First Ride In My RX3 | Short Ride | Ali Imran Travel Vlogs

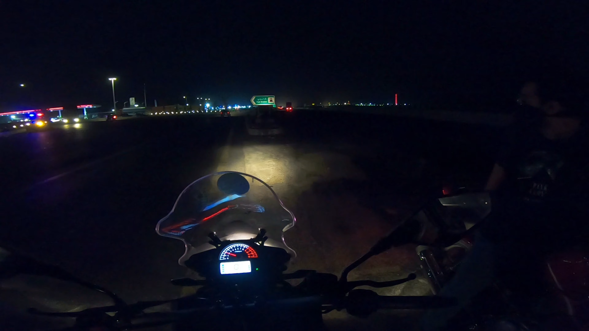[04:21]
भाई फाइनली जो है ना वो पहुँच चुके हैं सदाबहार होटल। काफ़ी दो तीन बाइकें हमारी आगे चली गई हैं क्योंकि आगे जो है ना वो कट नहीं है,
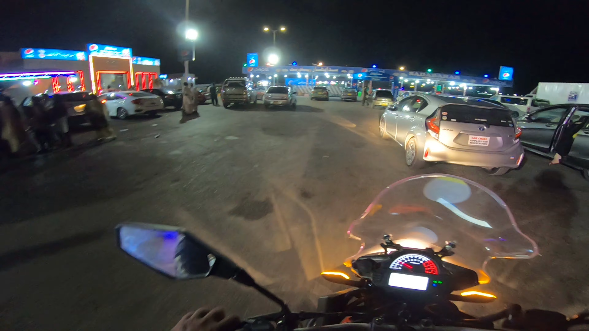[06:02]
रश जो है ना वो रश हो रहा है बहुत ज्यादा।